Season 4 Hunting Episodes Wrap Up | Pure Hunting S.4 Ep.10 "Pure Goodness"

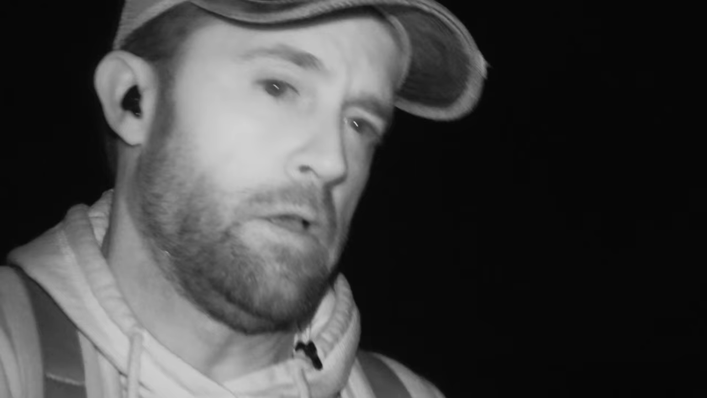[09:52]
And if there's nothing on the feeder, we're going to sit here for a little bit and just see if something comes in.
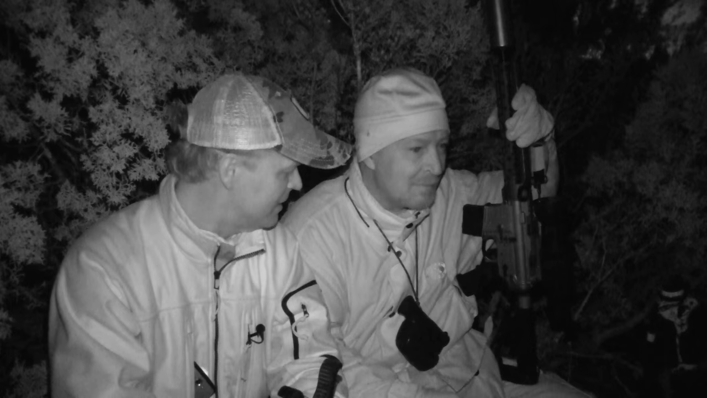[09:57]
Dave, what did you bring for us? This is a new Hermesight Zeus.
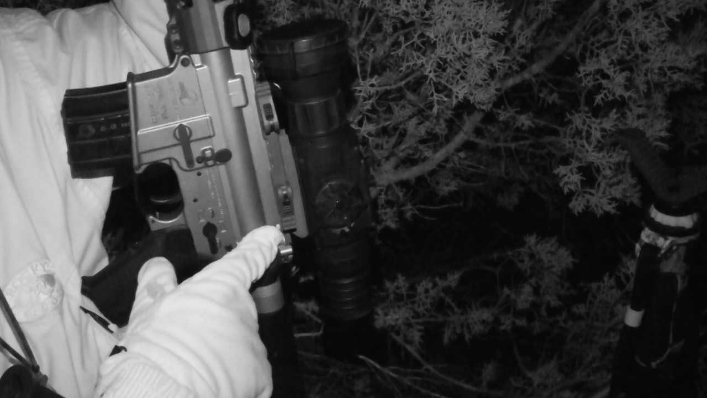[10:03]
It's a 640 resolution scope that basically turns night into day.
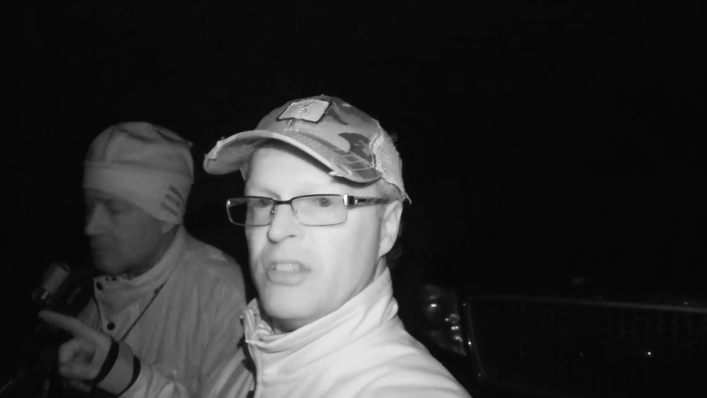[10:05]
It snuck down here with Dave's monocular. I think we got a hog down here. We're going to go down here and check it out.
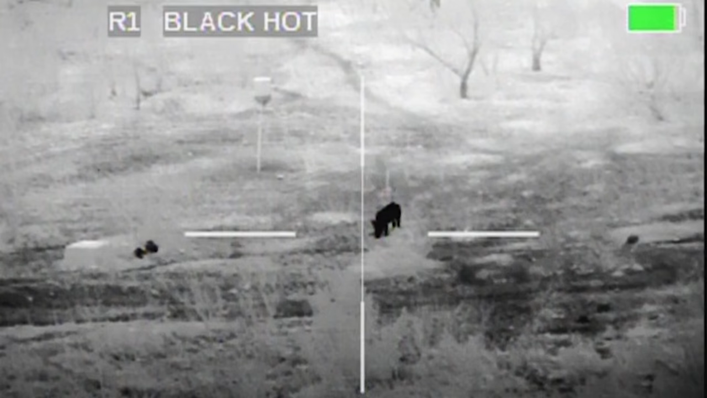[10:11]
Yeah, it's a hog.
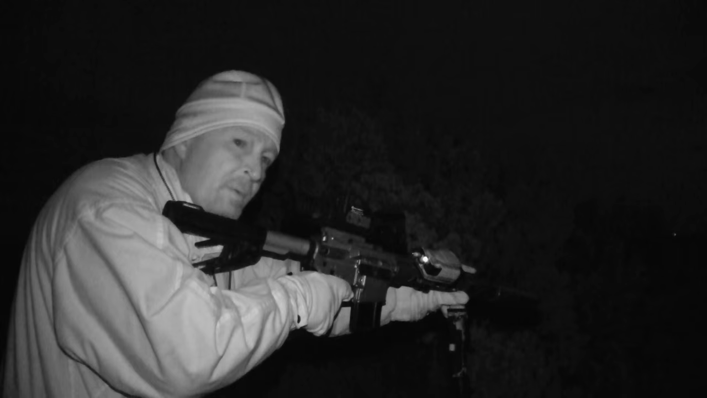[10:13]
Yeah, I'm waiting for him to go sideways and I'll take him. Okay. Hit him. I heard him hitting. He ain't going anywhere. Oh yeah, look at the head on him. Get this thing in the truck now. Yeah.
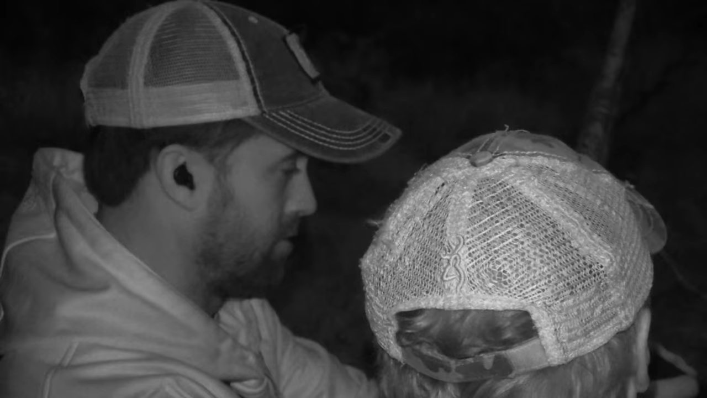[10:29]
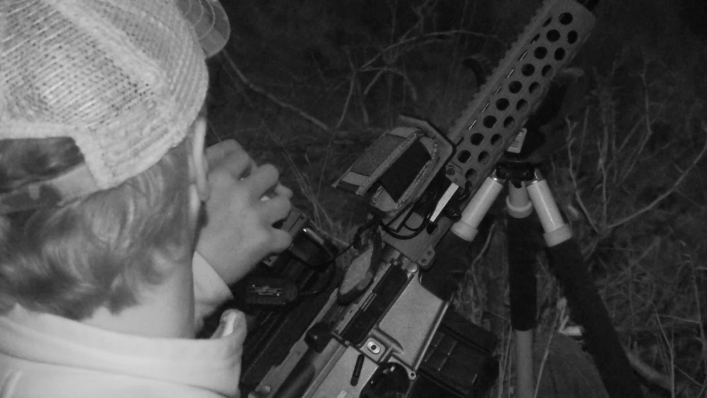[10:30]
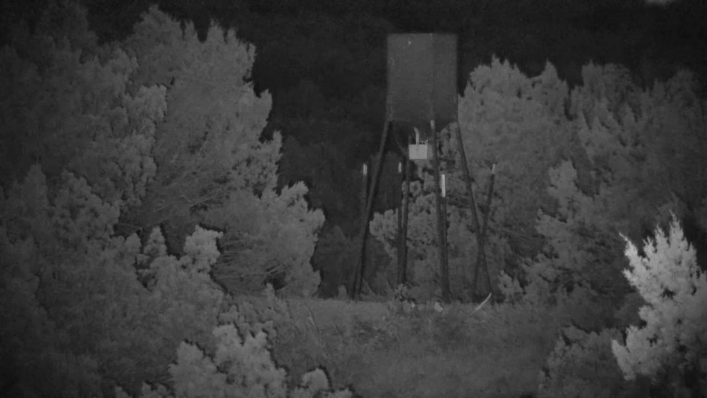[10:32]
There's a big peg right under the feeder. Take her when you're ready. Hit it. Yeah, buddy. Yeah.
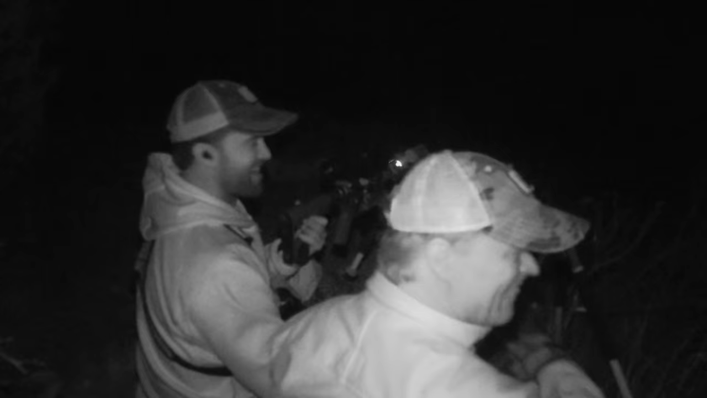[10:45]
That is some thick, nasty stuff in there. It sounded like it was down there, right?
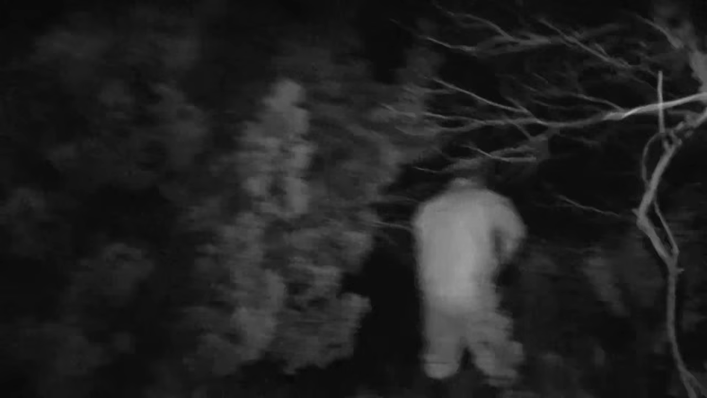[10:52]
Yeah, it wasn't way over here or anything.
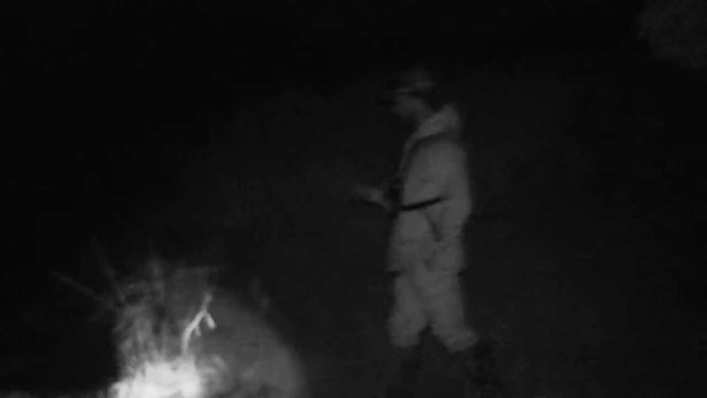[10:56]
Hey, right here. You got him? Yep. Right here against this branch. Sweet.
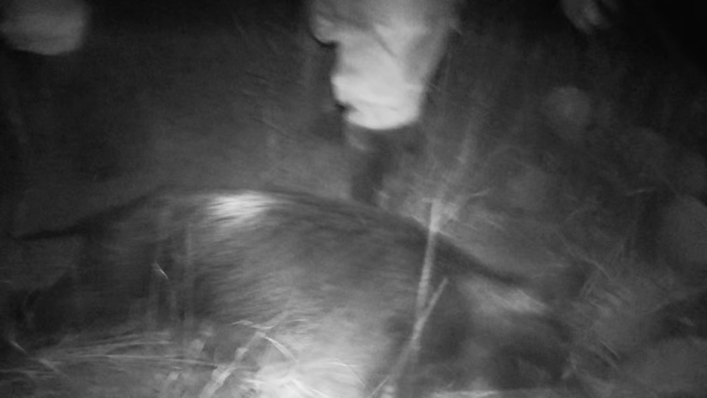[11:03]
Perfect. That's nasty. There's some thick bedding. Did not go far.